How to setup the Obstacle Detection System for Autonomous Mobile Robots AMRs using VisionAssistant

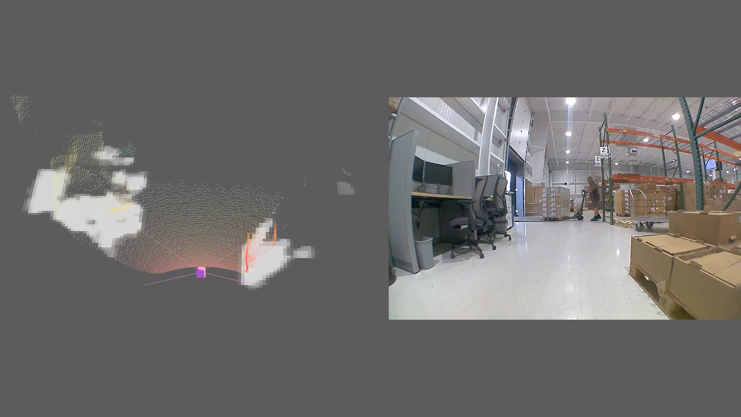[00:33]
This does not reflect the real environment in which ODS will operate once integrated onto a vehicle.
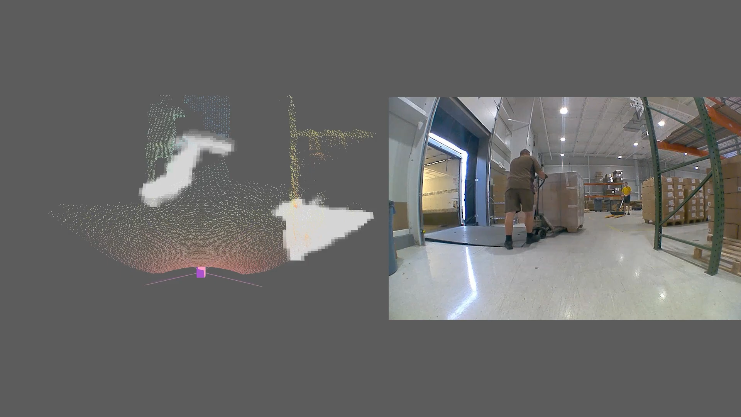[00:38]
You will need one OVP video processing unit, one O3R camera, an Ethernet cable, one FACRA cable and a power supply.
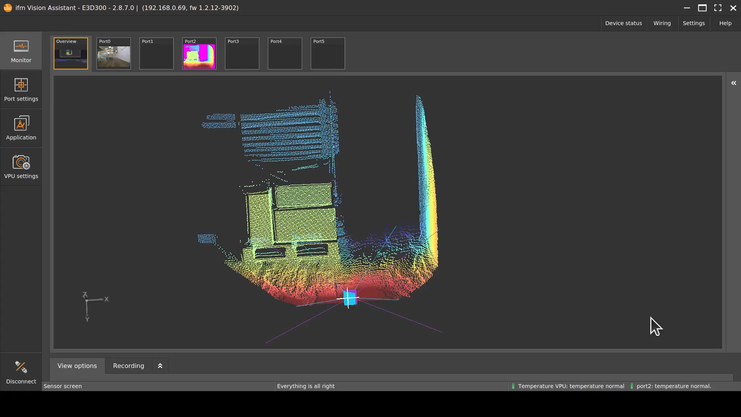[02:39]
If we look at the view from the camera in the vision assistant, we can use the small coordinate system at the bottom left corner, and we can see that the Z axis is pointing in the forward direction, and in the direction of the pallet.
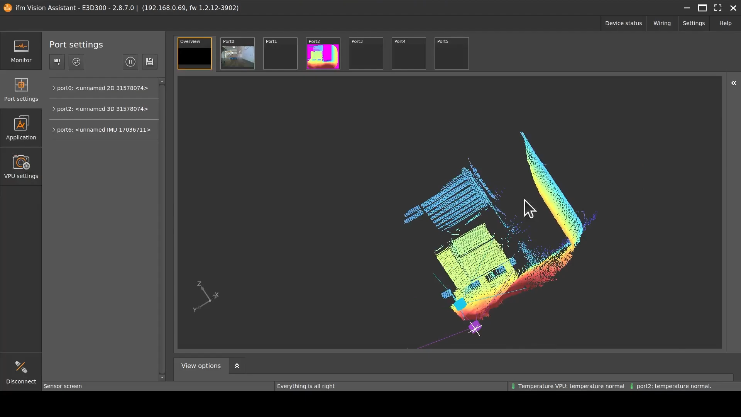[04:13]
Once we have our three rotation and our three translation parameters, we are done with calibrating our camera. The calibration parameters are directly applied to the settings, so we can exit out of the window now. We can see that the two cubes representing the 2D and 3D cameras are not in the same position anymore. This is because we did not calibrate the 2D port. Click on the arrow buttons for each setting and you will be able to directly synchronize the calibration settings between two ports of one camera.
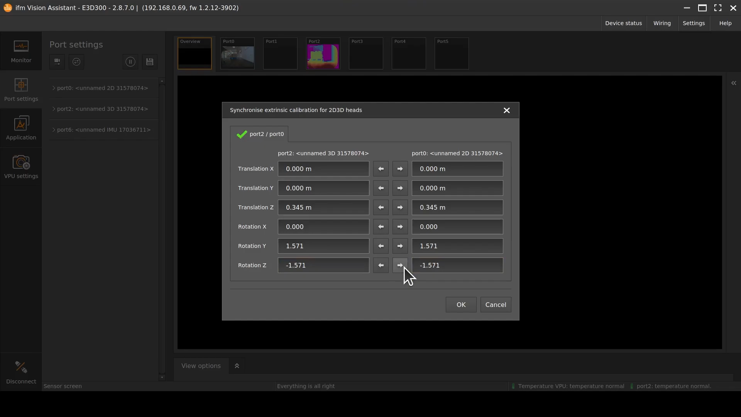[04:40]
Once we have calibrated the camera, we can verify that the calibration looks like we expect.
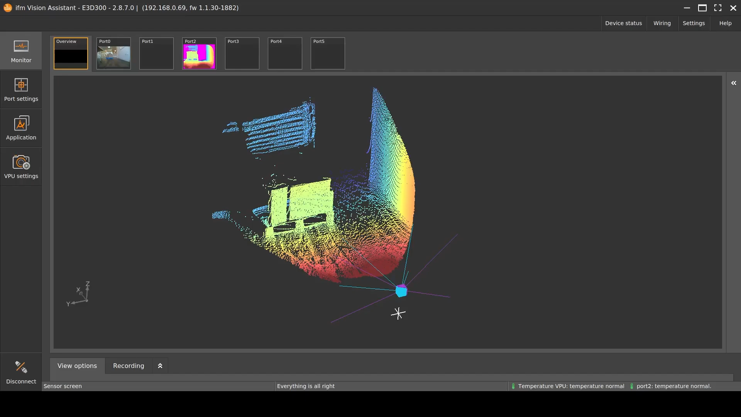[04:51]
The expected coordinate system should have X pointing forward, which is in the direction of the palette. It should also show Z pointing up. The second thing we can check is that the floor is aligned with the XY plane that you can enable in the view options.
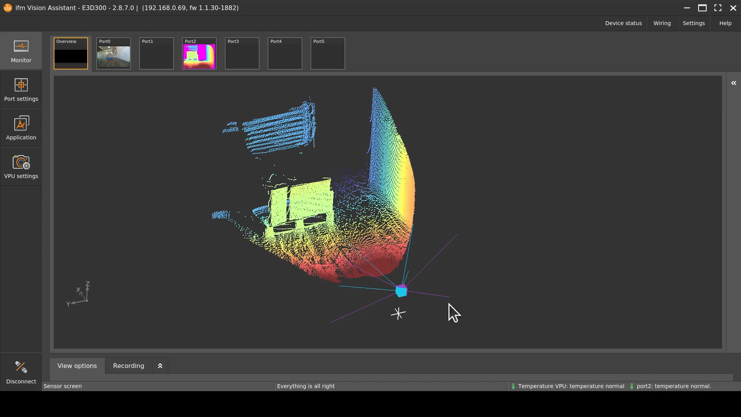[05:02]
The floor is not always flat in the point cloud due to artifacts of indirect time of flight.
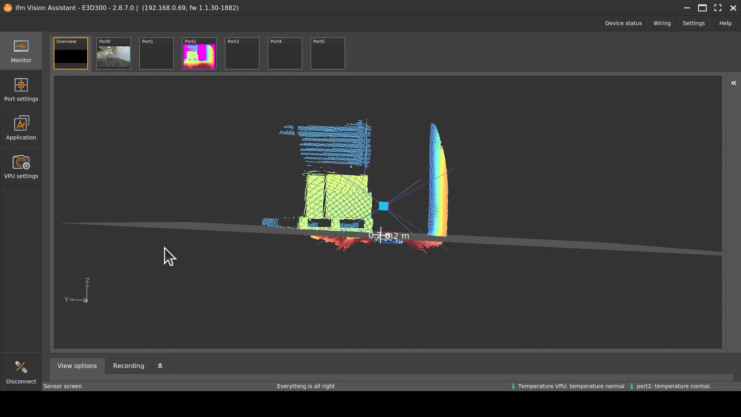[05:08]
These artifacts are filtered out by the algorithm, but you can still verify that the floor is where it should be.
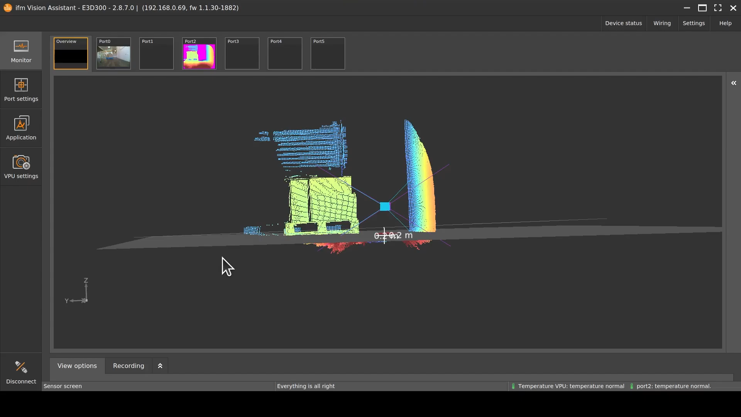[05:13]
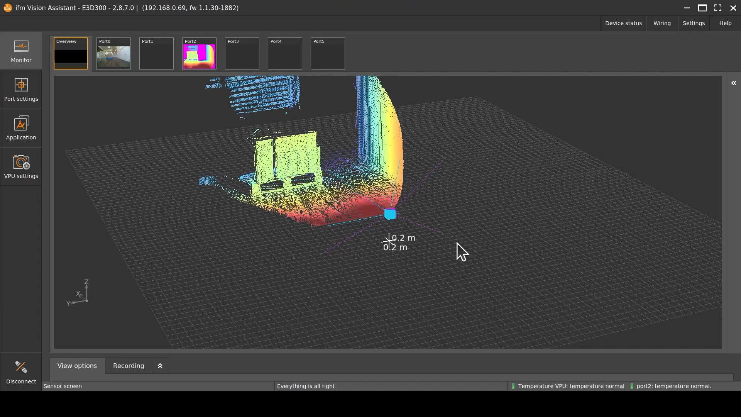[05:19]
We can also check that vertical surfaces also appear vertical, for example, the wall here.
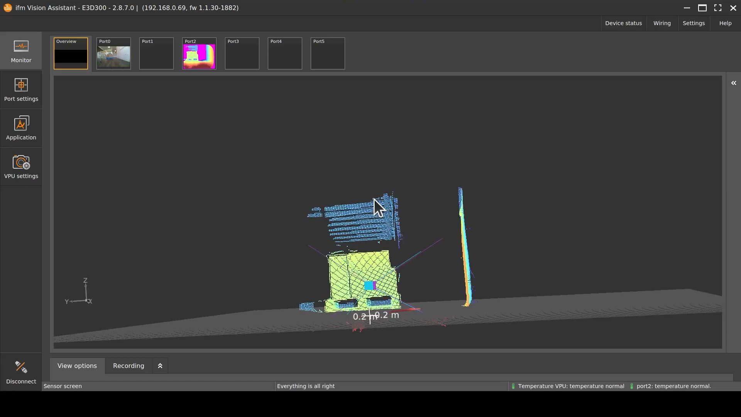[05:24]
For this simple test setup, this is a sufficient validation step. The next step is to calibrate the IMU, which is on the OVP. This is especially important when you will start performing tests on the vehicle where motion is involved.
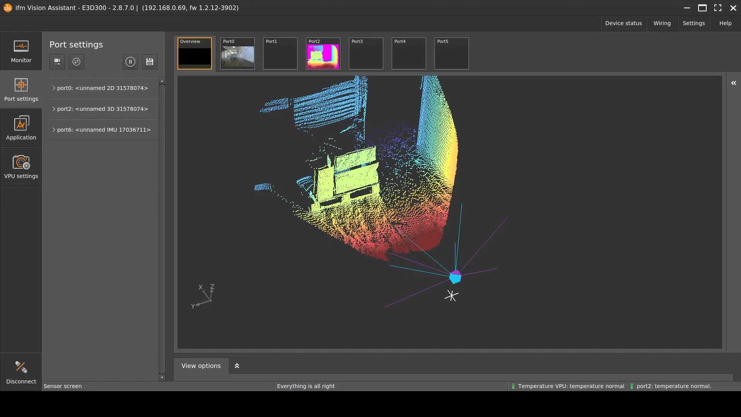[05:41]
We are using the same calibration wizard, but this time we pick port 6, which is the IMU port. In this interface, you can pick the orientation of the OVP with respect to the vehicle coordinate system.
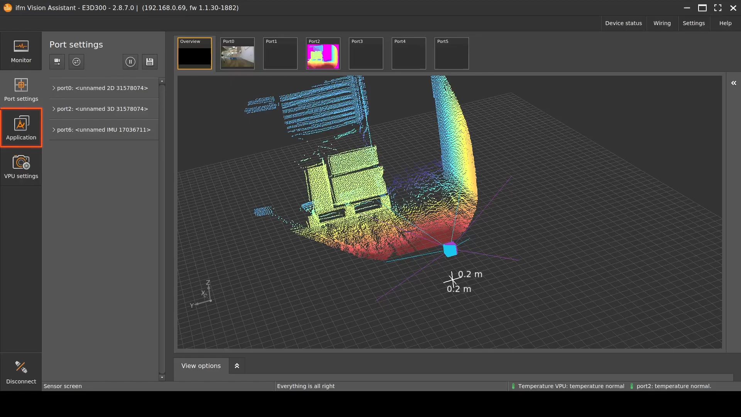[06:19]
Navigate to the application tab of the Vision Assistant and click on the plus button. Select ODS from the list of available applications.
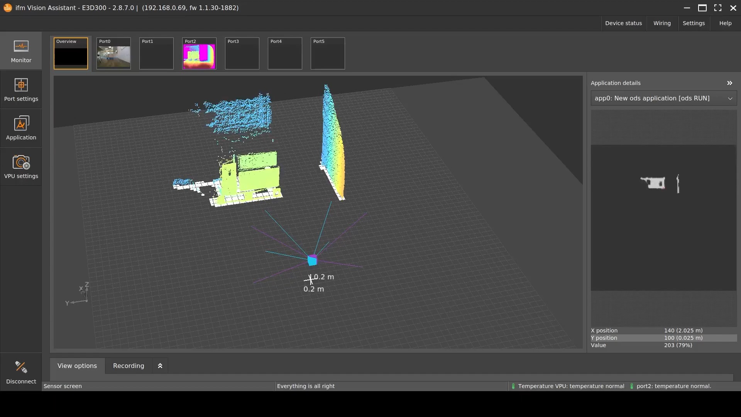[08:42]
There is something else we can do with ODS, and it is to check for occupancy of specific zones. Zones are areas that you can define which will be triggered if an obstacle is in the area. Let's go back to our application tab and click on set example zones. We see these three zones that appear, red, yellow, and green.